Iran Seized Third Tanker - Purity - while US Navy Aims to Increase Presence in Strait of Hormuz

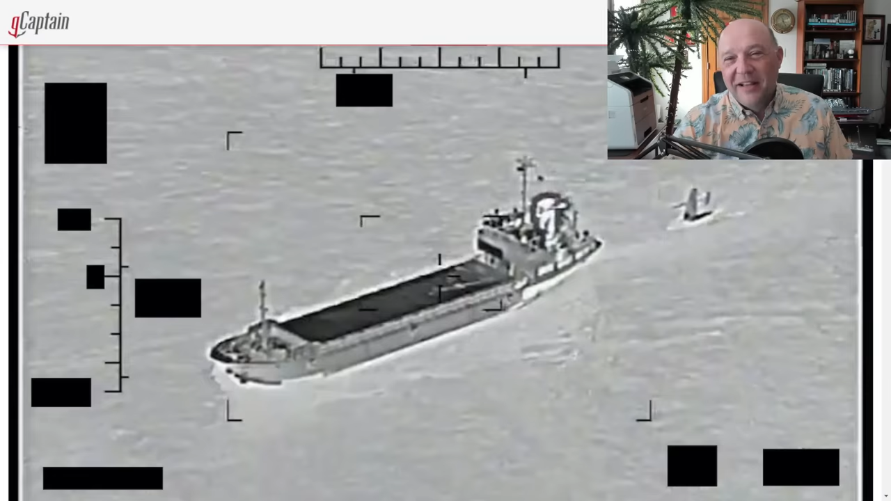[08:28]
And that came to light a few months ago, when an Iranian vessel basically hooked a line and started towing away one of these drones. This is an Iranian vessel. This is one of the sail drones at the end of a tow rope, being towed away.
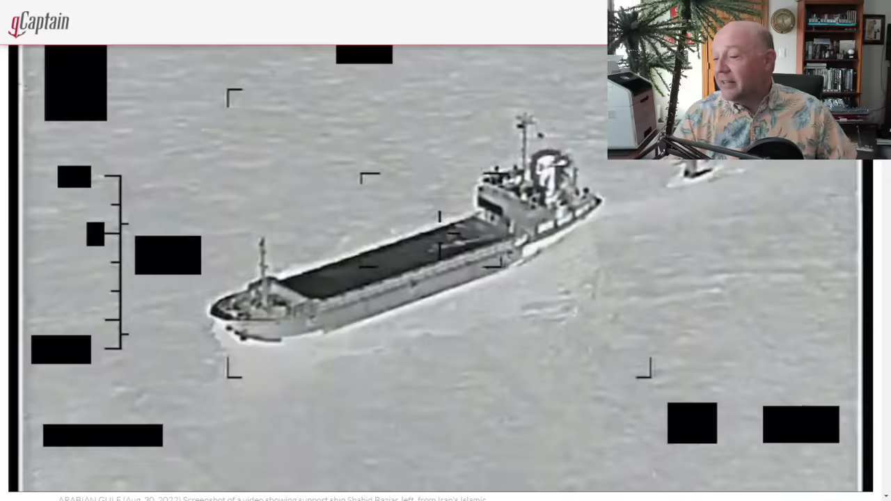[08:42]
This story in G-Captain, Iran busted trying to steal a U.S. Navy Sea drone. Mike Schuller back in August. Now, Iran eventually released this drone and let it go.